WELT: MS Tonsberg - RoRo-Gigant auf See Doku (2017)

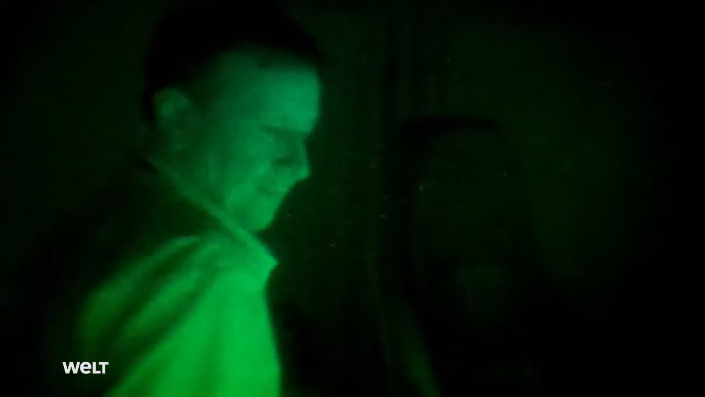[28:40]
Der Hafenlotse für Southampton ist auf der Brücke. Da kommt gerade der Schlepper.